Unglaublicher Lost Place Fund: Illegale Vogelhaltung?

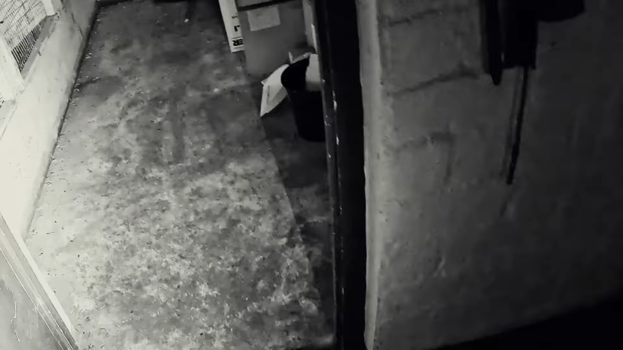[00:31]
Tierkäfige im Keller. Ganz komische Location. Jetzt müssen wir erstmal einen schnellen Durchgang hier machen.